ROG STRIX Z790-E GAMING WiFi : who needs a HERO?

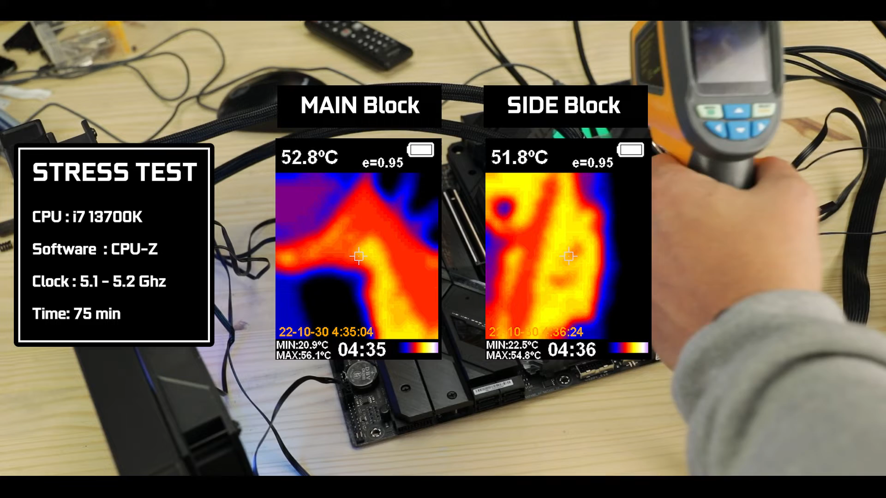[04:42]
the main and side blocks remain homogeneously cool keeping the temps below 50 degrees Celsius at all time, making this board much more suited to be coupled with higher tier processors such as the i7 and i9K class.